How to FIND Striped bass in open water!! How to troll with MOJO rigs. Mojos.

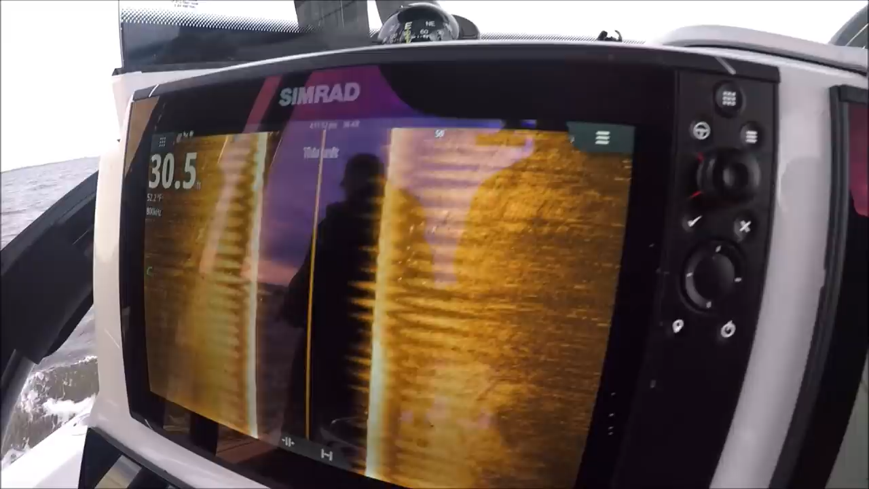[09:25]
Constantly change your speed here. You can see our speeds going up and down all day. 2.8, I'm going to crank it up.
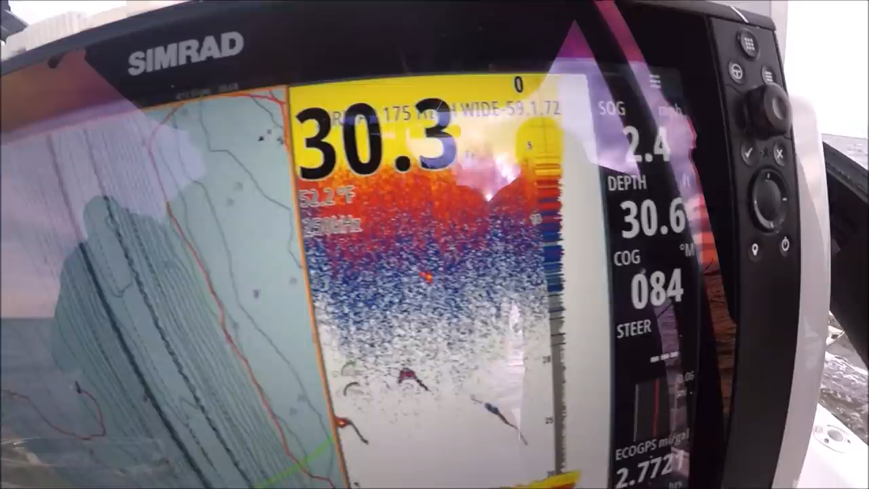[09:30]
On screen: water 52.2°F
I'll lower it. Raise it. Just mess with it all day. Nice school here. Nice school here.
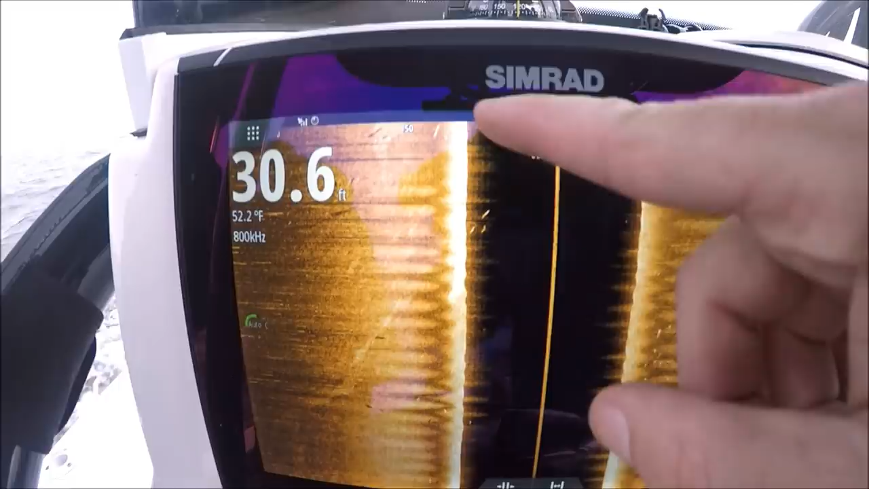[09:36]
On screen: depth 30.6 ft, water 52.2°F
Nice school here. When I see a school, I've got to keep the boat straight as I can to make sure our baits get through.
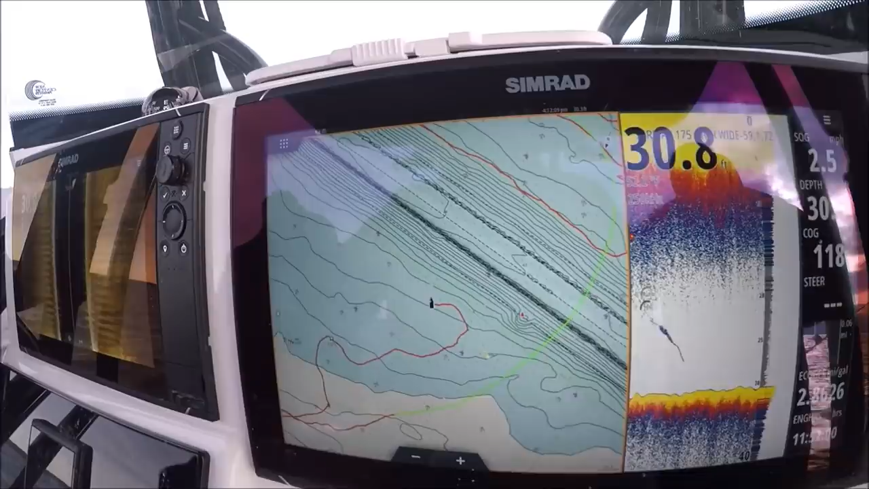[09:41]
And note what your speed is. I'm going to keep it here at 2.8, 2.9.
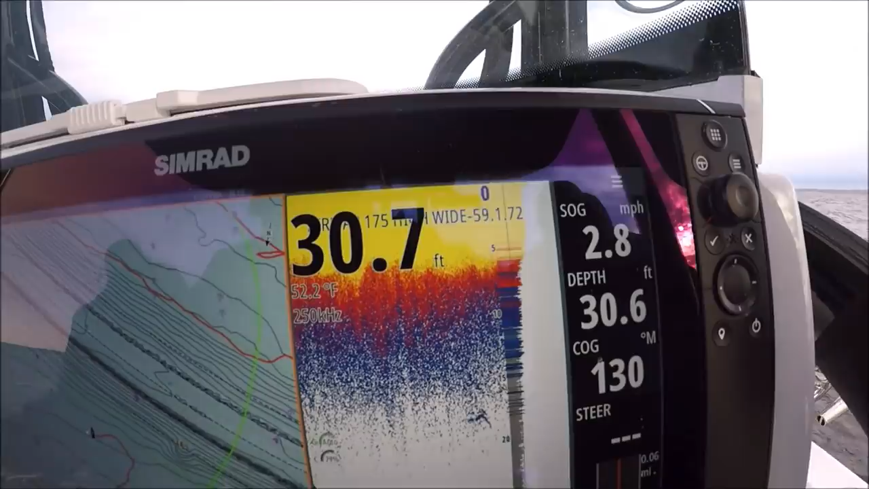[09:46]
On screen: water 52.2°F, speed 2.8 mph
If you don't hook up, we'll change it next time we go through the school. 3 miles an hour.
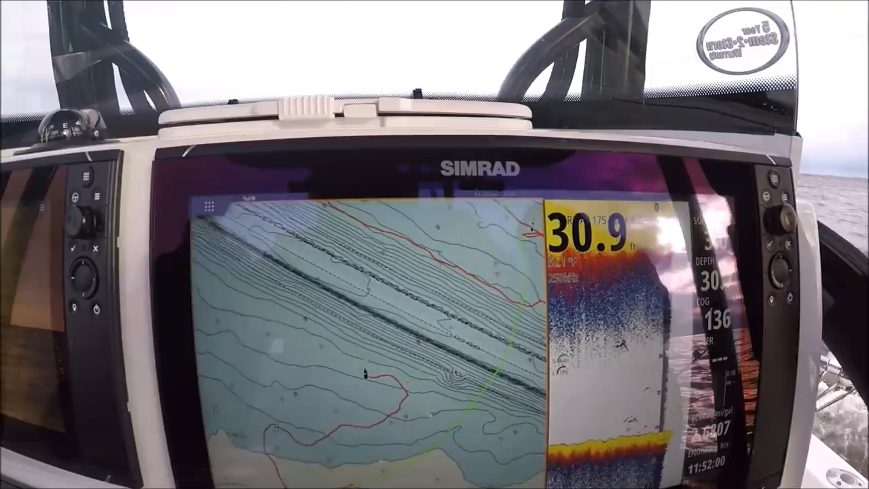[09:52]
3 miles an hour. Lots of fish down there.
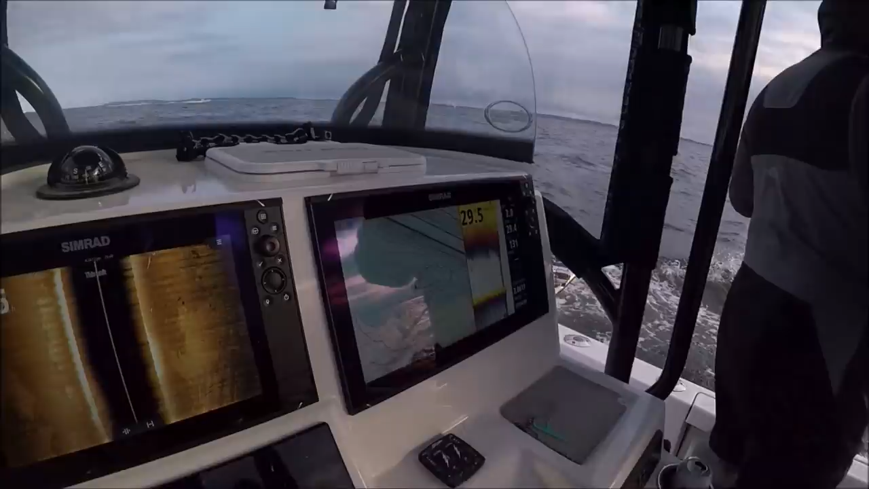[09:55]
Big long marks.
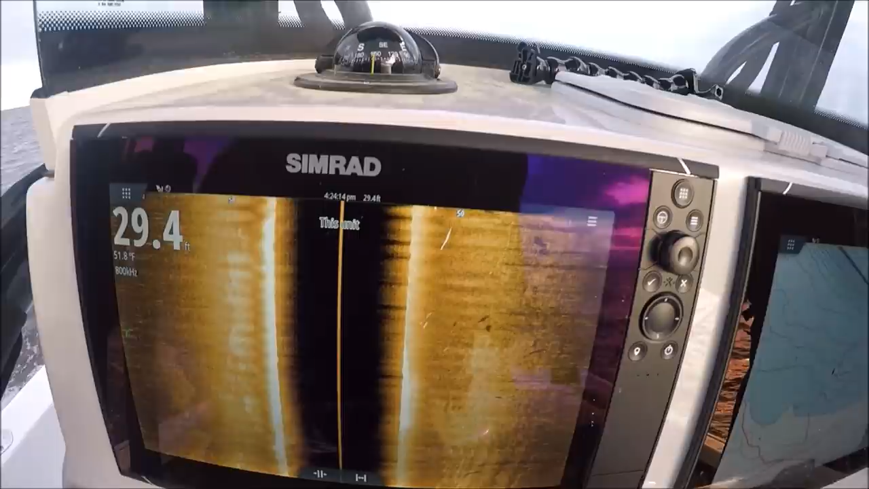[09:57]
On screen: water 51.8°F
1.8 is too slow. 1.125, 5 miles an hour. Two miles corriests.
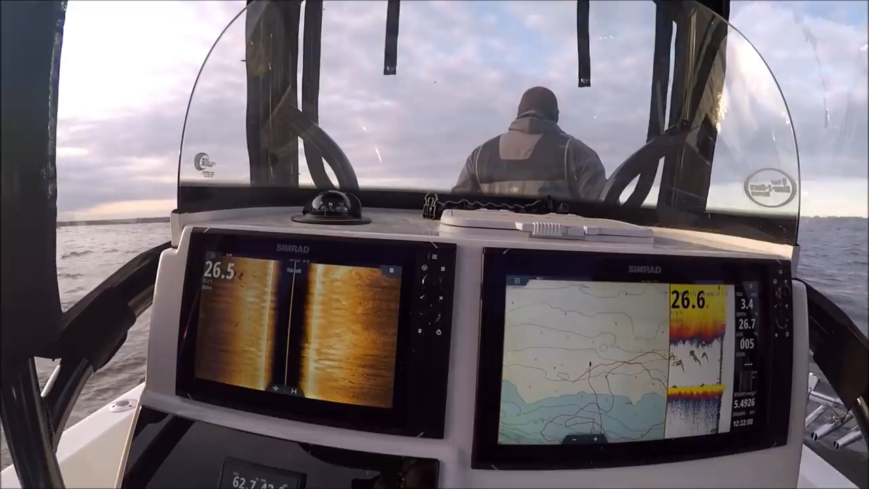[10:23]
Holy cow saki! I can't come deep. Look at those shadows.
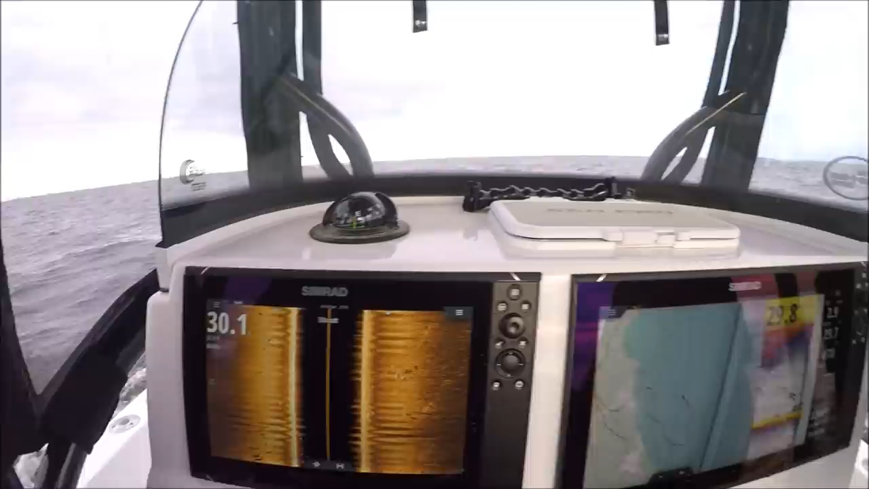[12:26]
Mike, we'll get that one. Mike will crack the other one in. Did you catch the other one? Oh, Mike caught one already. Look at the screen here.
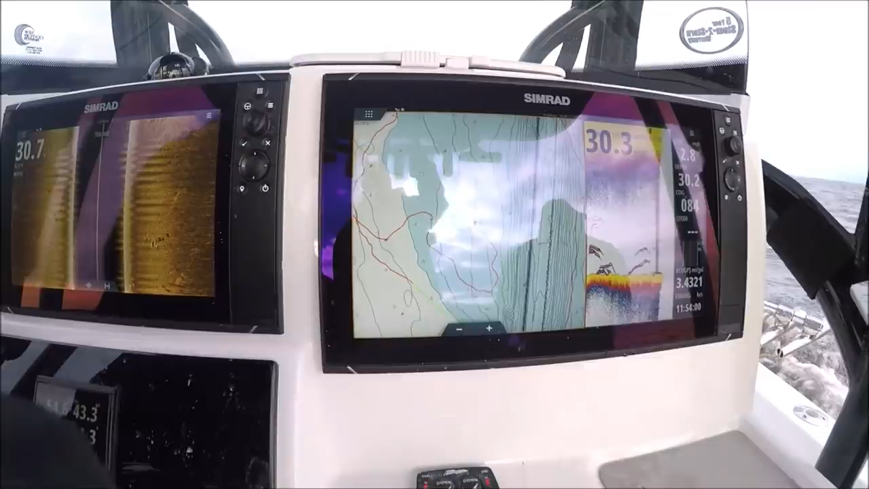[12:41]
So you can see we're dropping waypoints. Nice or fish? Nice or fish. All right.